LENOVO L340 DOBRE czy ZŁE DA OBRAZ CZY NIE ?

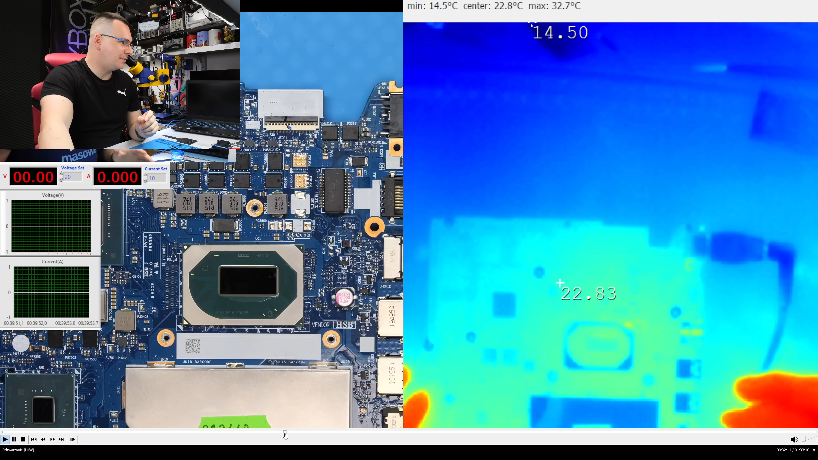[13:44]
On screen: max 32.7°C, min 14.5°C
I co robię? Podpinam do termowizji sprzęt i płyta pobiera 147 mA i przyznam szczerze, że nawet nie pamiętam, dlaczego tak było. I okazało się, że się przetwornica główna nagrzewa, 3,5 V, czyli w lewym dolnym rogu chodzi o tą przetwornicę. I to trochę dziwne. Wychodzi na to, że KBC, które lutowałem, było uszkodzone. To było smutne, powiem wam, bo ten układ nie zatrybił.
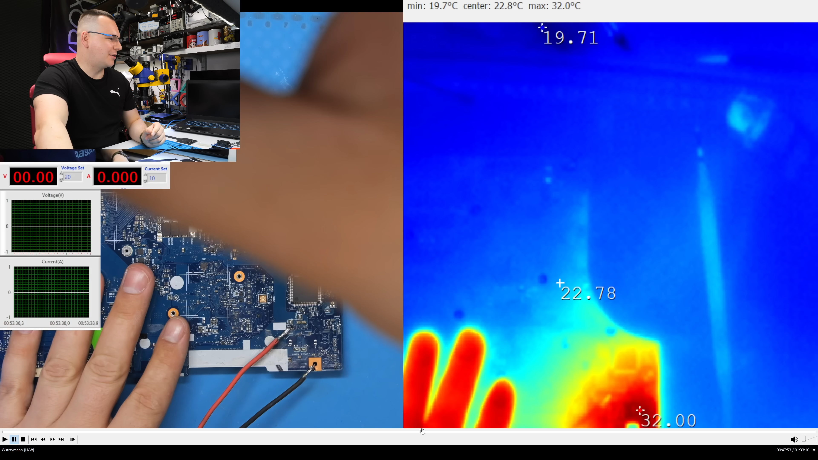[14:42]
On screen: max 32.0°C, min 19.7°C
Kabelek podpiąłem pod linię plus 3 VLP i coś tak mi się musiało zacząć nagrzewać. I tak. I to jest to. i zaraz puszczamy prąd 3 V i 4 A,
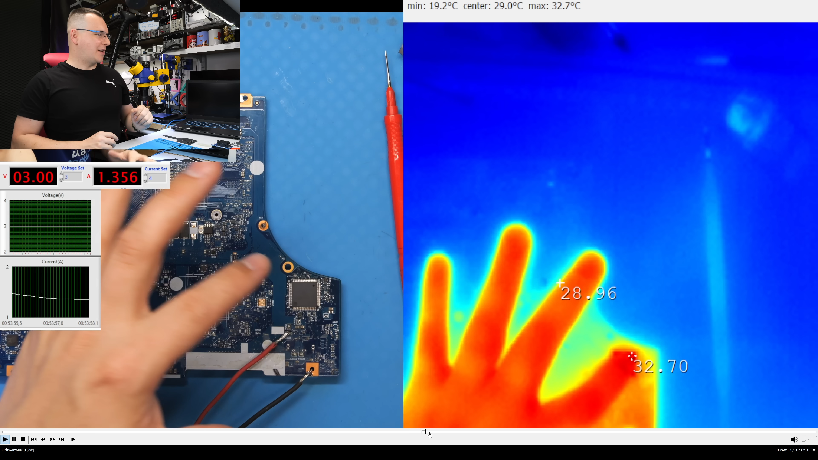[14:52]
On screen: max 32.7°C, min 19.2°C
płyta pobiera 1,3 A i patrzcie, widać w tym momencie, jak KBC się nagrzewa.
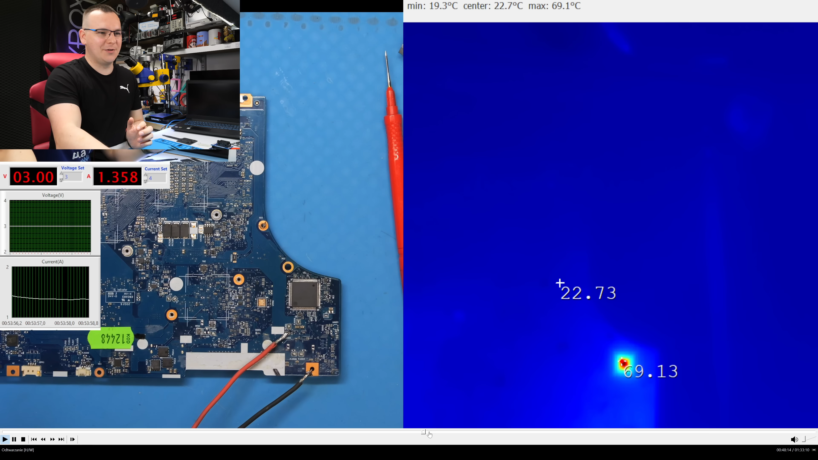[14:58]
On screen: max 69.1°C, min 19.3°C
Miał 75 stopni, jeszcze raz cofnijmy się do tego. I KBC, właśnie w tym miejscu jest KBC, który się nagrzewa do 75 stopni. I to jest dramat, lutujesz nowy układ i dupa, nie gada, dlaczego?